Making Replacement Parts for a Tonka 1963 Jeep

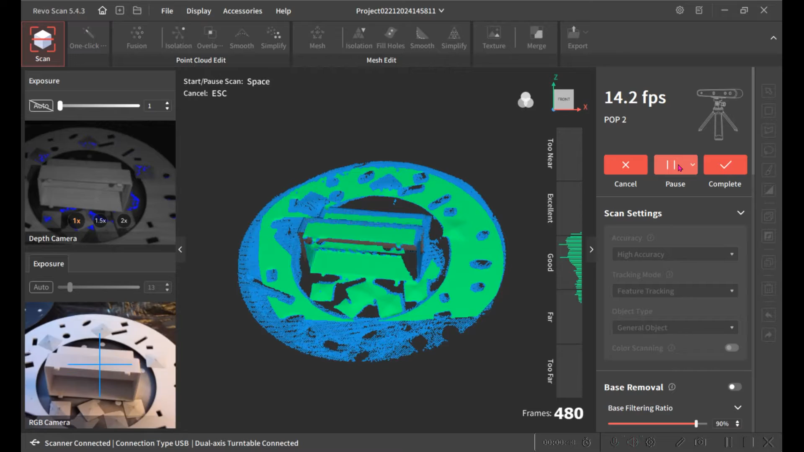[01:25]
and it will rotate 360 degrees and try to see all the sides of the part
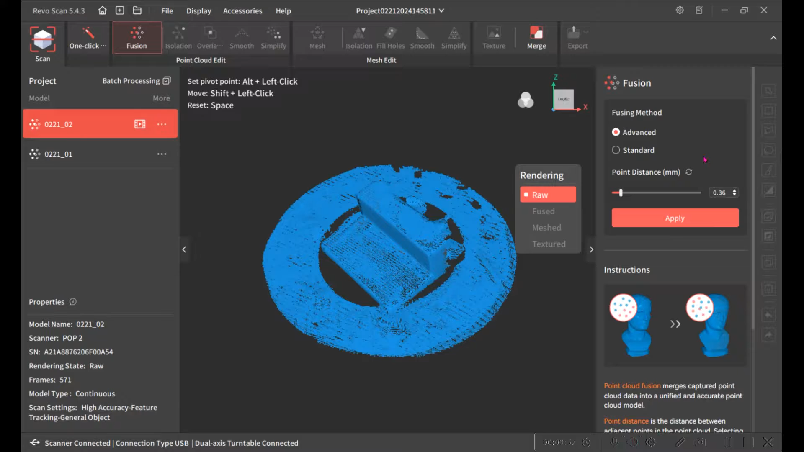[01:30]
that white ring is to help it have some other structure so that can easily lock in for the alignments then you have to fuse the points
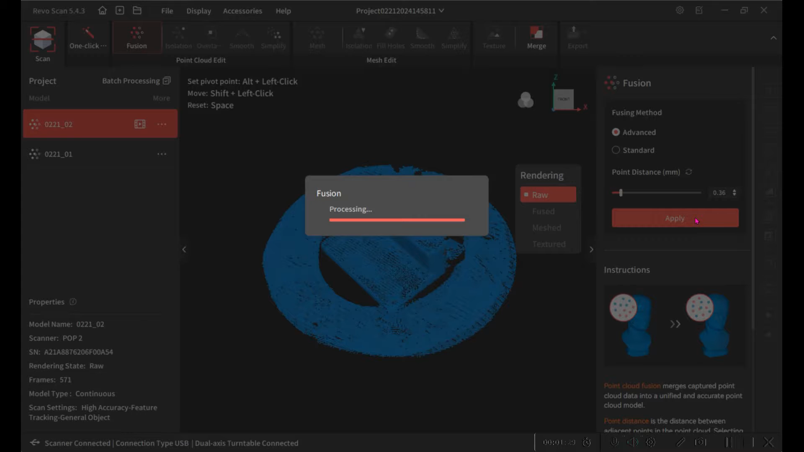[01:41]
so this is the first model and then you need to go in and I want to remove the
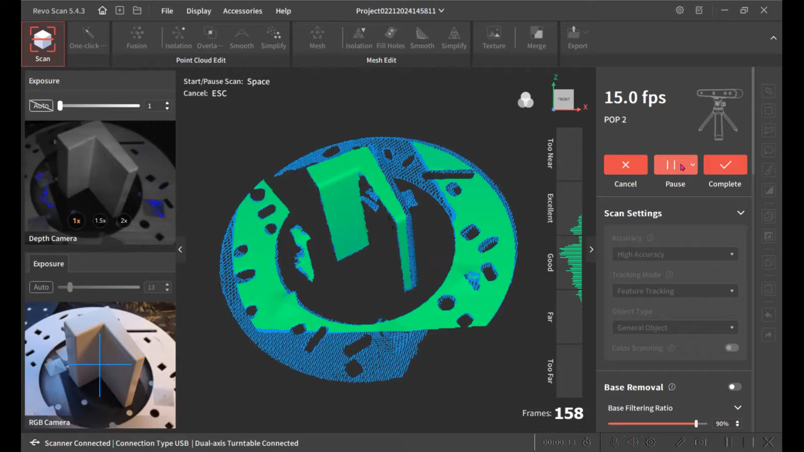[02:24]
I've sped up the movie here but we're going to go through the same part we're going to scan 360 degrees
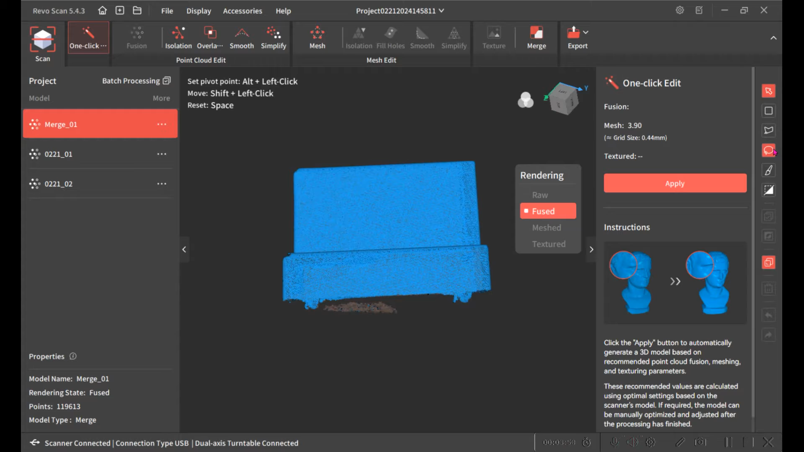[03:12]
just clean it up a little bit and then turn it into a mesh and export it so I can load it into some other software
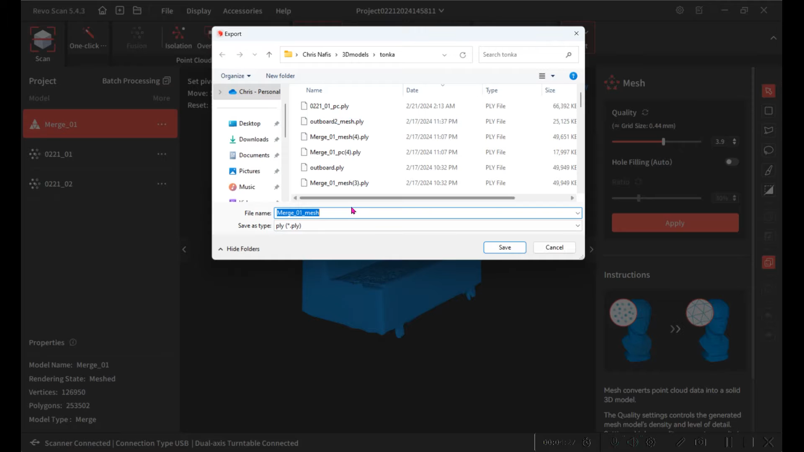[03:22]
now that I have the scan I'm
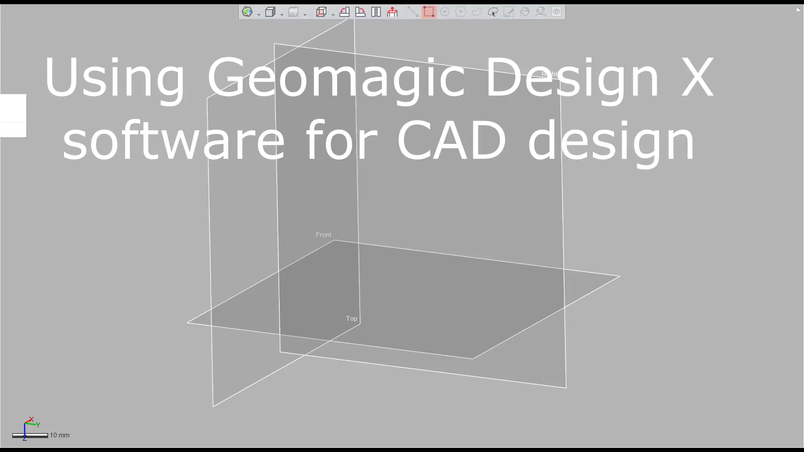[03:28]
going to load it in it's
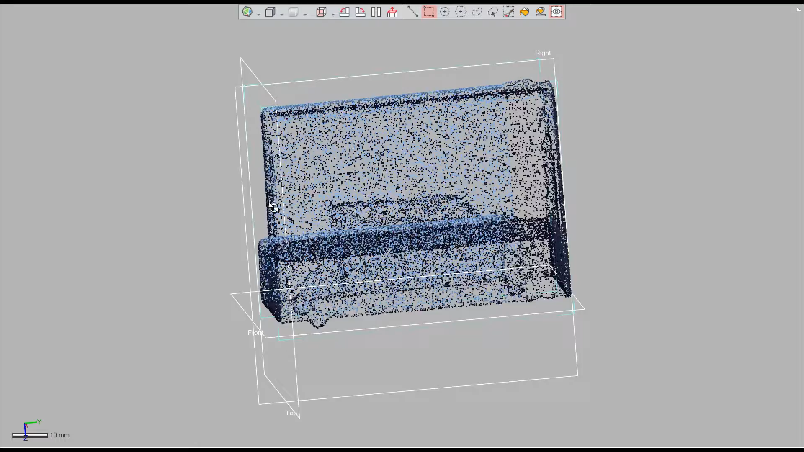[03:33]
not complete but it's okay because we're just going to sketch it out I'm going to just
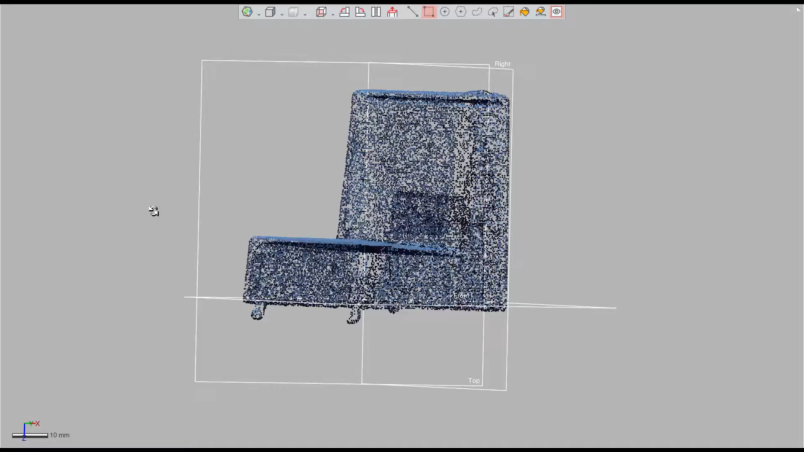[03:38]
have it identify all the major planes and things so that I can set up a coordinate system here
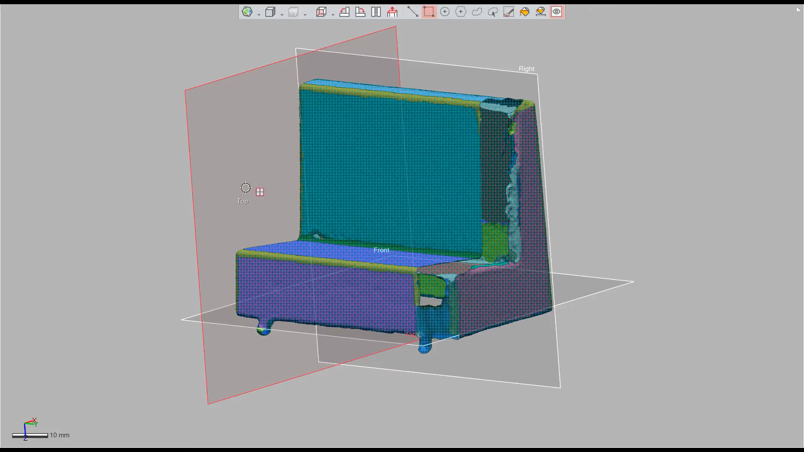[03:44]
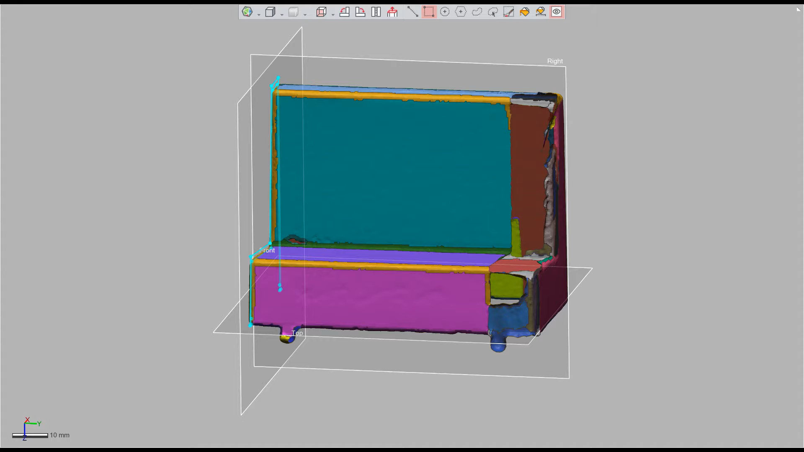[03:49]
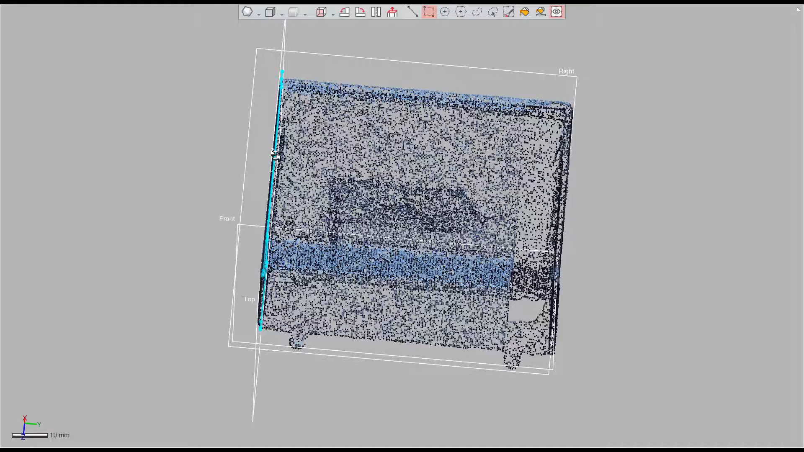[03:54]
and now I'm going to sketch out the outline here so I can extrude it
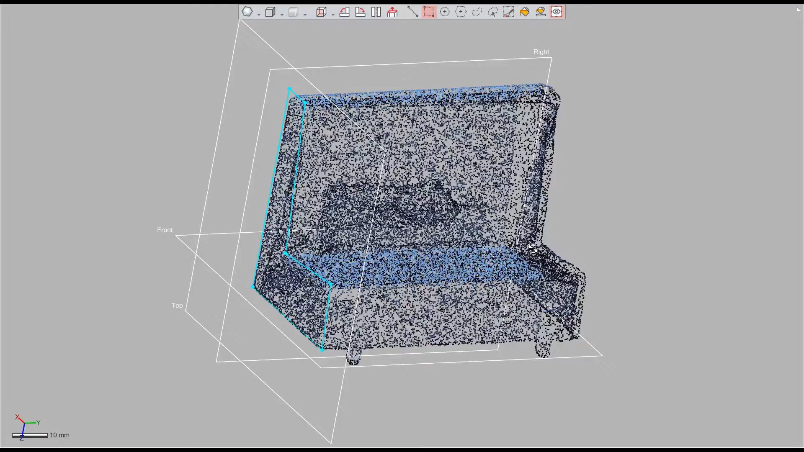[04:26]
sketch out the other side the other end cap extrude it
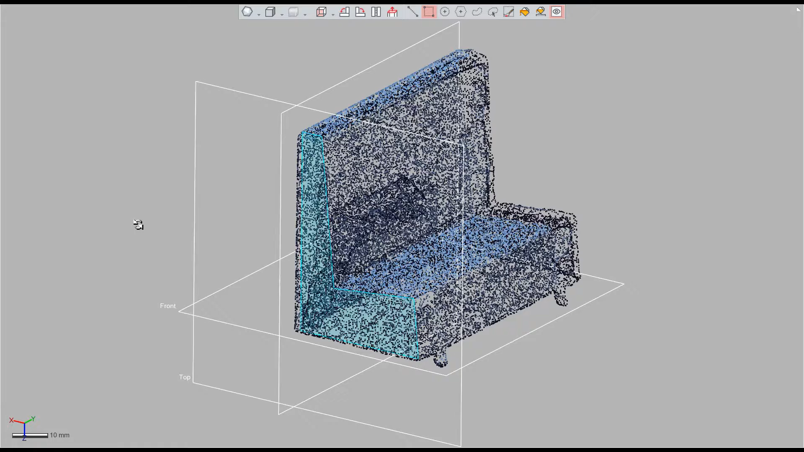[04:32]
that's what we have so far